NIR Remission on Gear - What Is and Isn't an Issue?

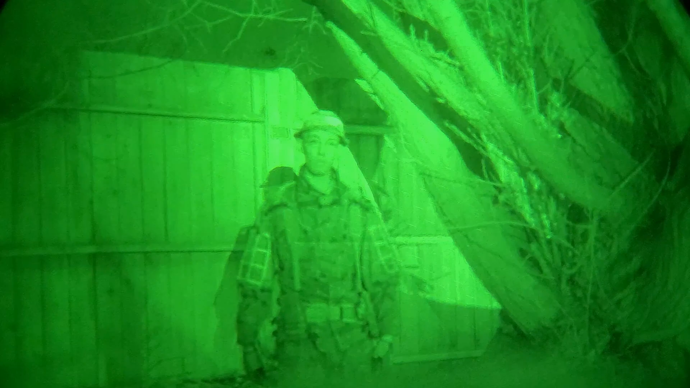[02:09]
So what you can see is, like I said, this netting here is really reflecting off.
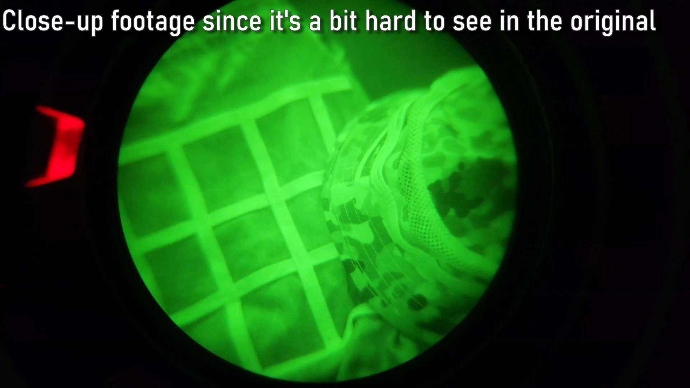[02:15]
This whole sleeve part of the Viper hood knockoff is really getting washed out,
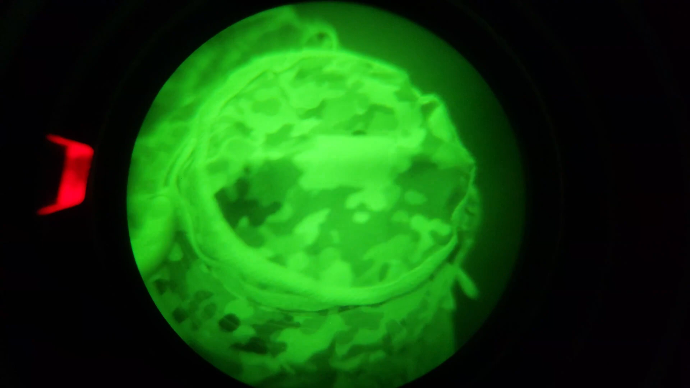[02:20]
like I said, kind of turning into just a solid color.
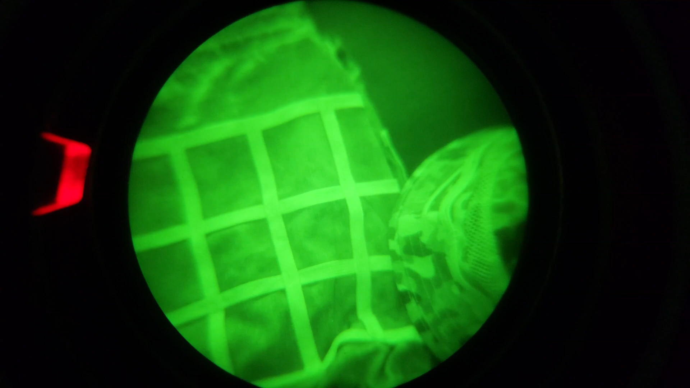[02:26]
Now, another thing I did want to talk about, if you notice, I'm going to move around here a little bit.
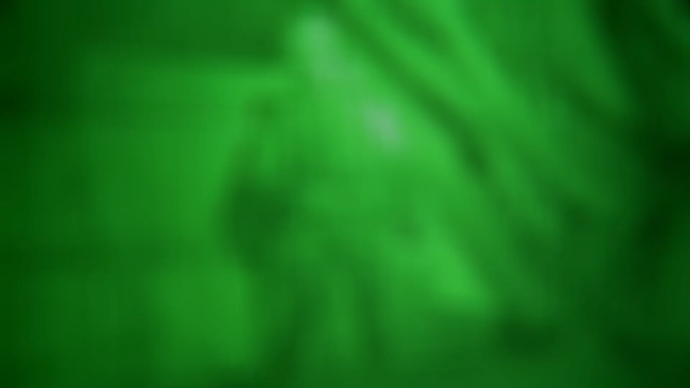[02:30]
So this kind of spotlight effect you can see around this area, that's the IR illuminator.
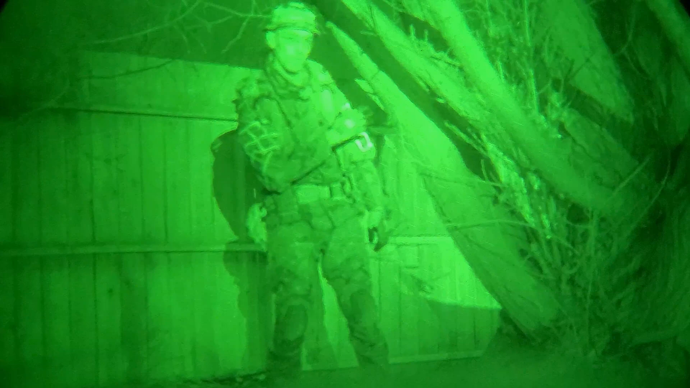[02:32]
So whenever you're testing for IR remission, it's very important that you actually use an illuminator because if you don't have an illuminator, pretty much everything, even if it has an issue under IR, it's going to look completely fine, except in very extreme cases.
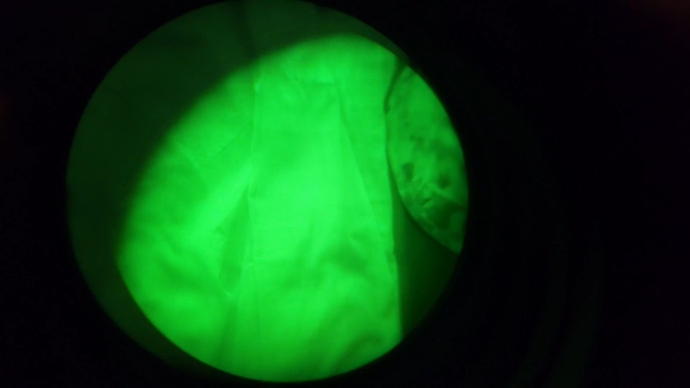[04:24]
so you can see that even with the illuminator not even turned on right now, this looks like a completely just a solid just color.
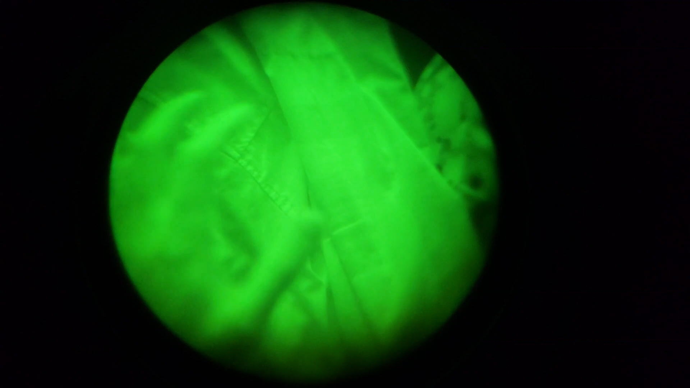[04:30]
Again, comparing that to the boonie from earlier, you can still see there's that camo pattern.
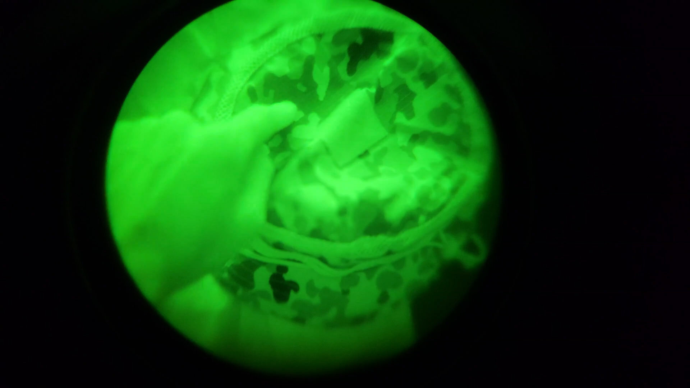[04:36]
So you need to make sure to avoid optical brighteners. These are a huge issue.
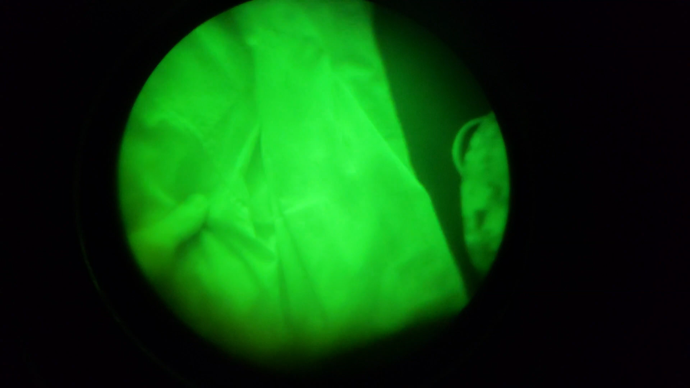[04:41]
So is there a way to fix gear that has an issue with NIR remission? Take, for example, like I said, this netting material right here.
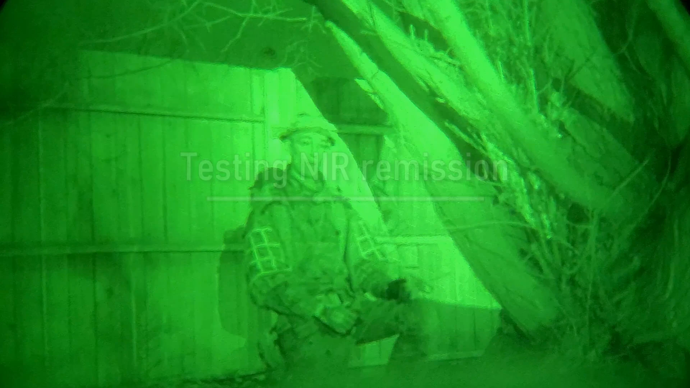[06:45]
But what you'll notice is if you have your IR illuminator either too bright or too focused, that it'll kind of make things that even if they don't have an issue with IR emission, they'll kind of look like they do. So case in point, I know the focus is right around this area. You can see also how things are kind of getting washed out there. So when you are testing this, or if you are testing this for yourself, just make sure to have it kind of as broad as possible of a beam on your illuminator, and also have it as kind of dim as possible within reason. In my case, I have mine currently on the lowest setting, and it's as broad as possible, which is still a pretty tight divergence.
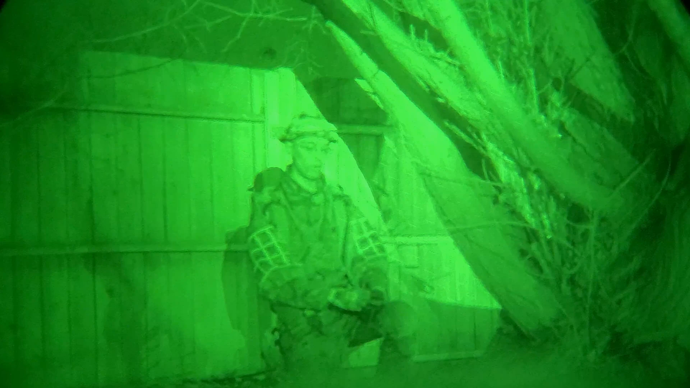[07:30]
But before I ended the video, I did want to talk now about some recommendations I have in general for what to look for, what type of gear to kind of in general get that tends not to have an issue with NIR emission, and that's going to be a lot of NATO gear, actually. So I've tried a lot of gear over the years. I used to be really into collecting a lot of Russian gear, which unfortunately kind of ended when the war there really escalated, and now it's just impossible to get that.
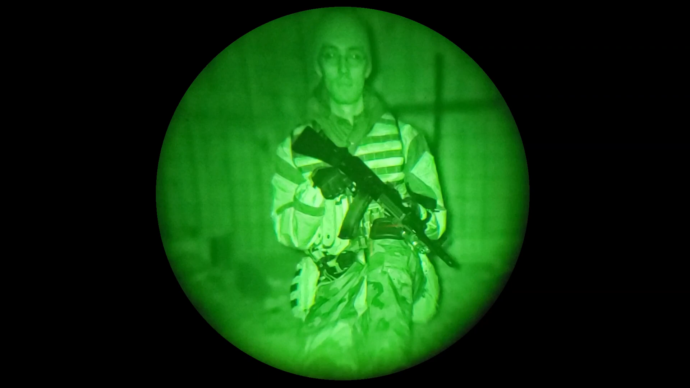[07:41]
One thing I always noticed with a lot of that Russian gear is it had a huge issue with NIR emission. Pretty much anything there, anything from there, gloat, even the legit stuff.
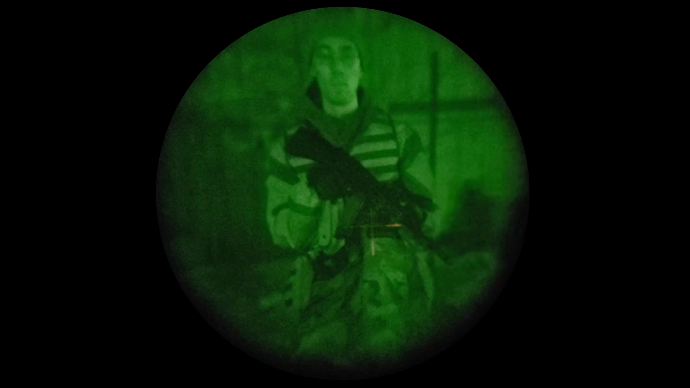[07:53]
The other stuff that always has a major issue with NIR emission is the Chinesium, the stuff you tend to find on Amazon. Now some of it, you know, I've seen a lot of videos talking about like what kind of gear, budget gear can you get from Amazon that's serviceable, or you know, not necessarily Amazon, but like the cheaper, the budget gear, yeah, some of it might work fine for like range use and all of that, but I would say that for real practical usage to go with some, like a well-known manufacturer, reputable,
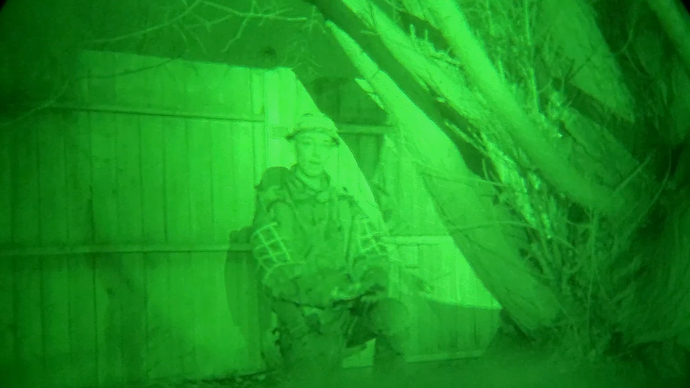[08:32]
it's going to be generally more expensive, but the big differences are going to be under night vision, that it generally will be NIR compliant. Usually it'll be an actual advertised feature. Some good things to look out for. Usually multicam, if it's authentic multicam material, is going to actually be NIR compliant. If it's a knockoff, of course, watch out for that, it won't be,
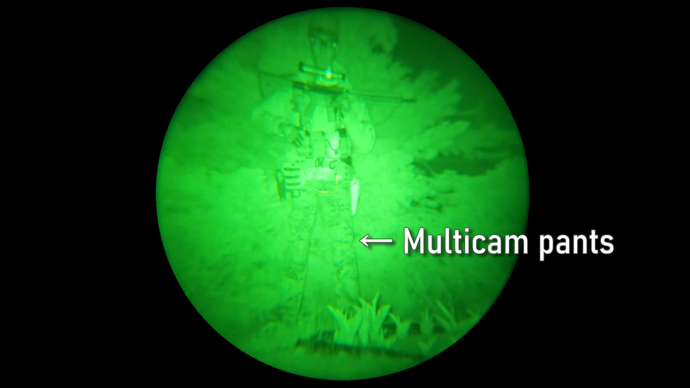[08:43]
but legit cry multicam is always all good with that.
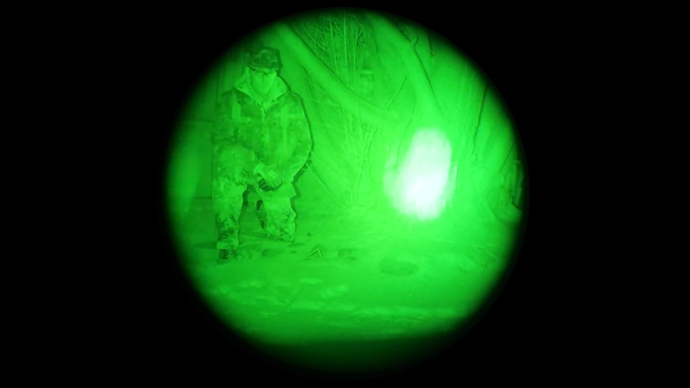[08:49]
Other patterns, of course, if it says it's NIR compliant, then no need to worry about anything there, it'll be all good as well. Some things to also note discussing materials and patterns is when you're looking at solid colors,
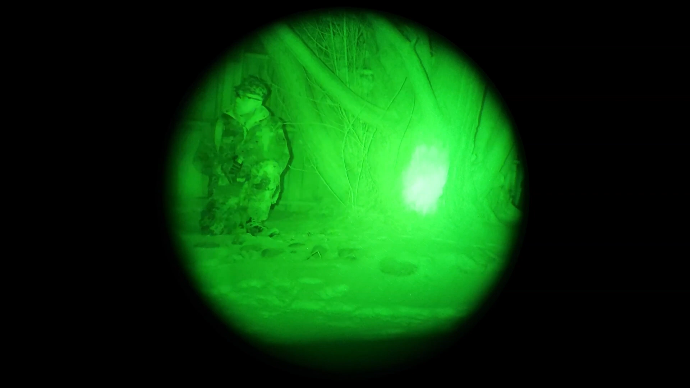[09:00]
some of them are, it's kind of hard sometimes to tell if it is having an issue or not. For example, this HSGI belt that I have right here, you know, it's a pretty well-known manufacturer and all that, but this one actually does have a bit of an issue with IR remission.
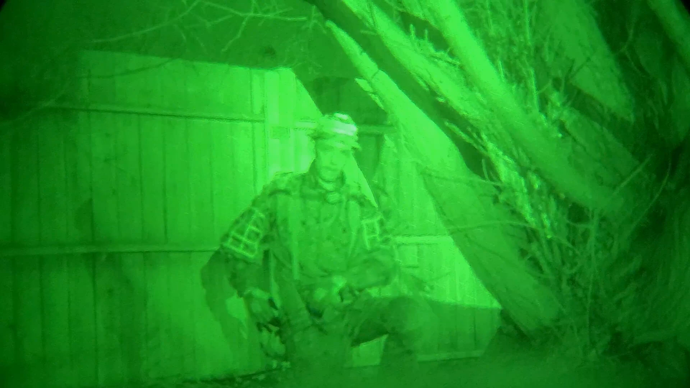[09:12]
You can kind of see how this is glowing a little bit more than it should be if I kind of move around here in the beam,
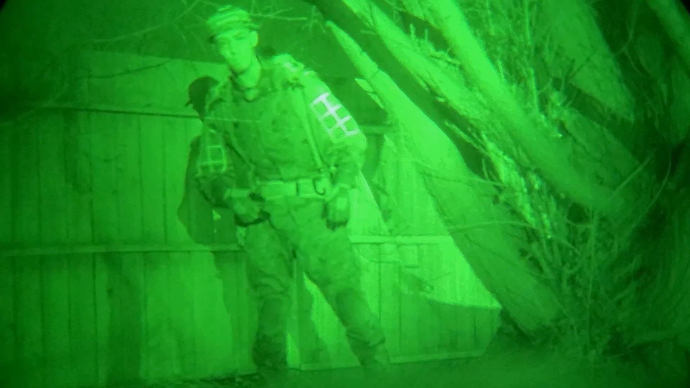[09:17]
much more so than the rest of my uniform is here.
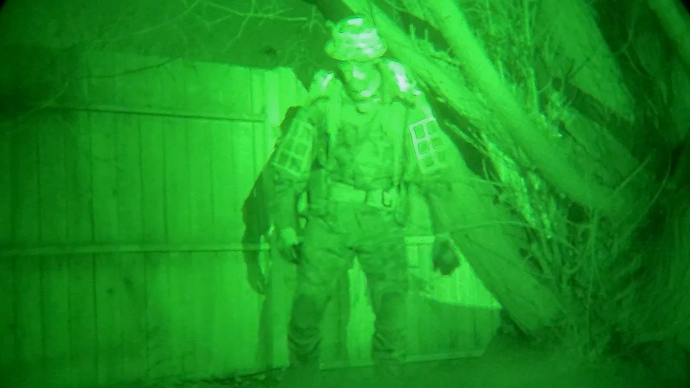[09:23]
As far as what I've seen, it does seem like olive drab has kind of an issue where it reflects, has a bit more remission across the board from all manufacturers.